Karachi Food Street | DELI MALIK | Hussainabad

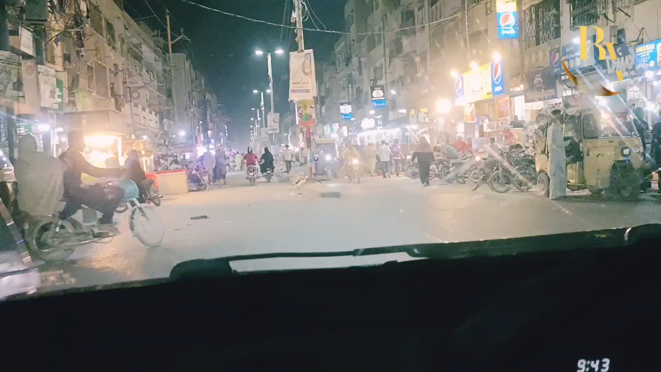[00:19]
आपको प्रॉपर रिव्यू दे रहे हैं कि यहाँ पे आपको हुसैनाबाद पे क्या क्या मिल सकता है।
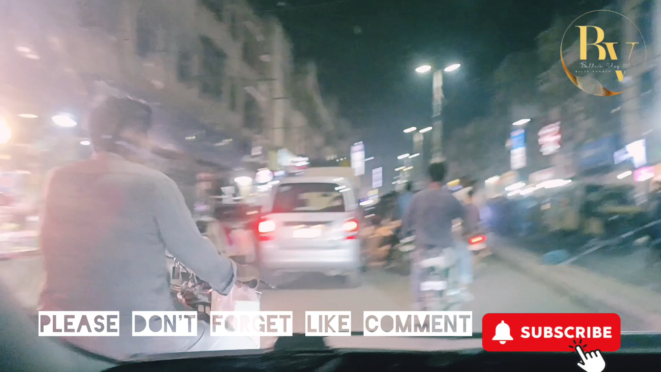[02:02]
यहाँ पे खाने पीने की पूरी फूड स्ट्रीट है, ये हुसैनाबाद फूड स्ट्रीट।
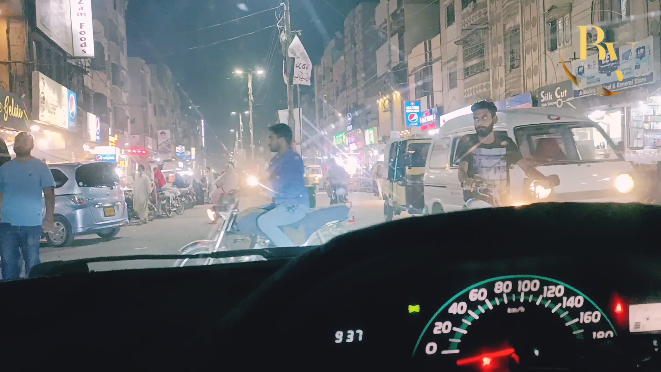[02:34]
अभी हमने गाड़ी बाइक वाले को मार दिया गलती से, हम तो उसके ऊपर ही चढ़ा दी थी बाइक हमने, वो गाड़ी क्या करें क्या करें। ये अल्पाइन गलेटो भी है यहाँ पर,
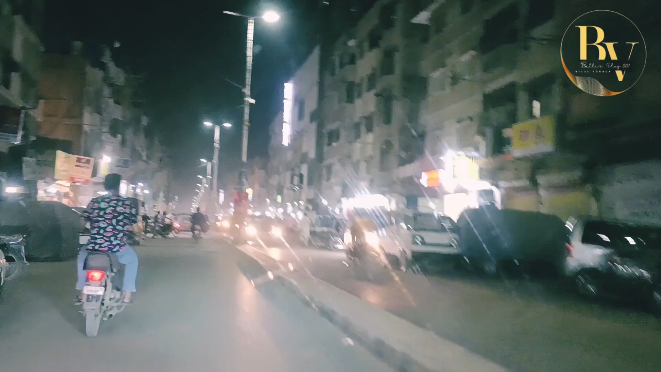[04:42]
आपके पीछे लाइन लग जाती है और लोग हॉर्न पे हॉर्न दबाते हैं फुल टाइम, पी पा पा पू पी सब चलता है यहाँ पर।
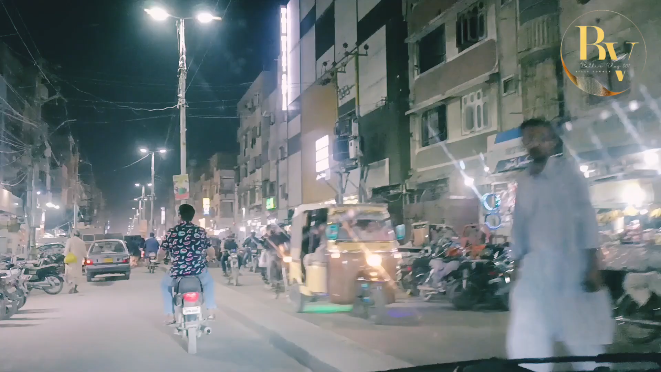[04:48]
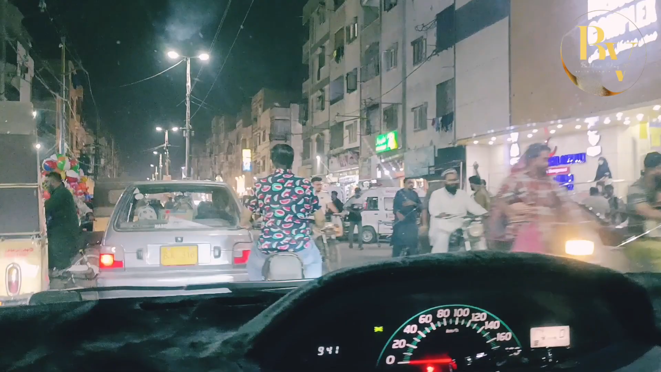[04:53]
Yeah. देख रहे हैं जैसा कि अभी मैं हॉर्न दे रहा हूँ, इस तरह लोग भी हॉर्न देते हैं।
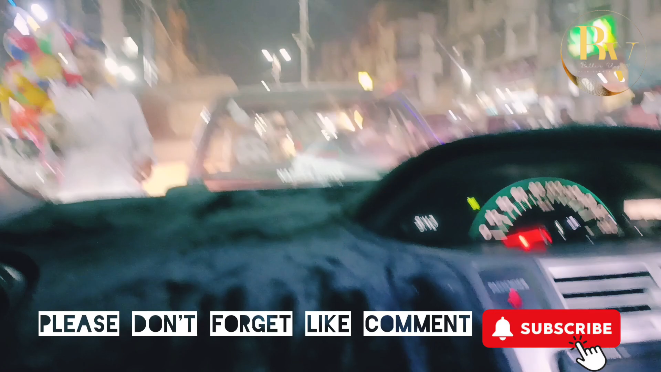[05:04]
उन्होंने मुझे हैजर्ड्स दे के बोला है कि आप रुक जाएं थोड़ा सा, मैं अभी थोड़ा इमरजेंसी में नहीं हूँ, बट हम इमरजेंसी में
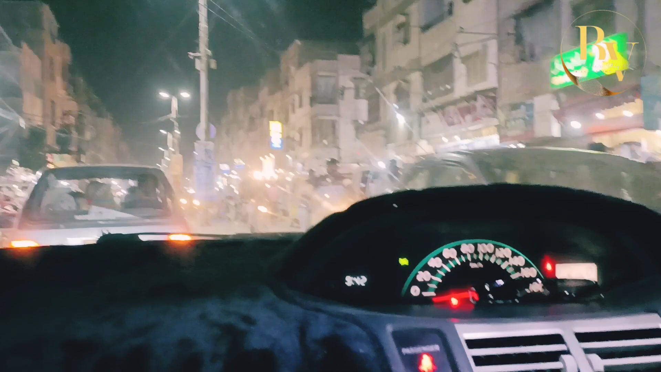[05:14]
हैं। यहाँ पे जहाँ दिल जिसका दिल करता है वहाँ गाड़ी खड़ी कर देते हैं लोग, मसला नहीं है। अच्छा तो इन्होंने डॉक्टर के पास जाना है, इनका पेट खराब हो चुका है।